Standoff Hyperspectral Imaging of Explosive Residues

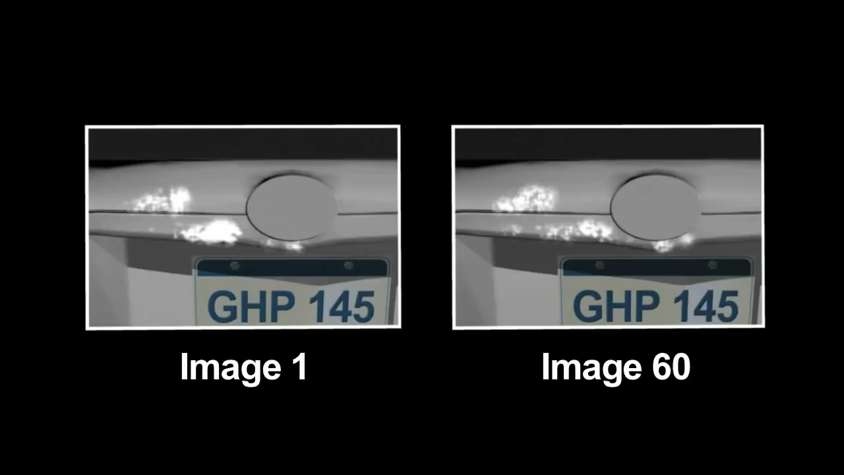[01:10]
On each page of the photo album, we have the image of the explosive residue taken at each wavelength band of the tunable laser illuminator.